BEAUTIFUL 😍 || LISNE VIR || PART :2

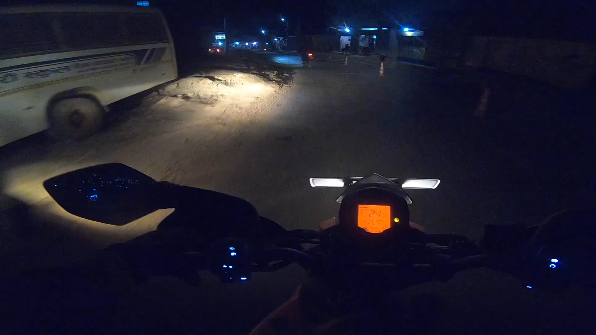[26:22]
खतरा देखेछ पालमा तानसिंहलाई बाई बाई भनियो अब भन्ने पालो आयो पालो र टाइम आयो बाई बाई पालमा तानसिंह केही चेकिङ रहेछ है